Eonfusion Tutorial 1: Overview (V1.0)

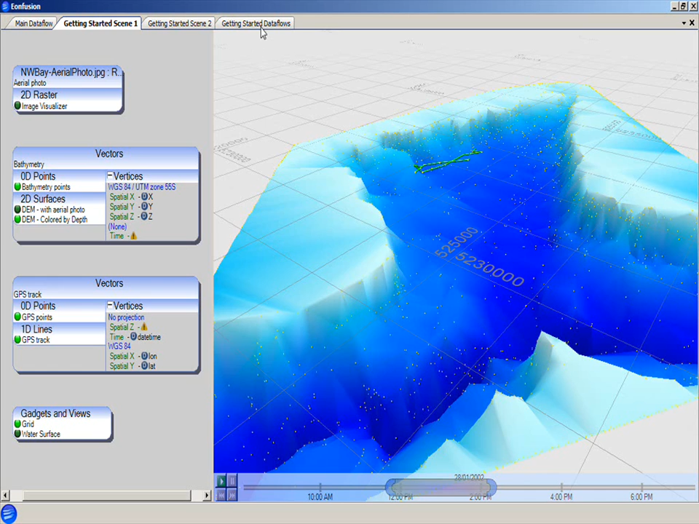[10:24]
An important final note is the ability to move and zoom the background of the slider in the scene view.